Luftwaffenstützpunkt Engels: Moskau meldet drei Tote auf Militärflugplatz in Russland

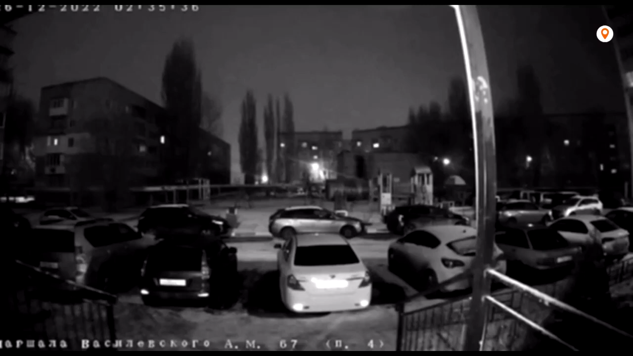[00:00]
Eine Überwachungskamera hat diese Explosion in Russland aufgezeichnet, hunderte von Kilometern von der ukrainischen Grenze entfernt.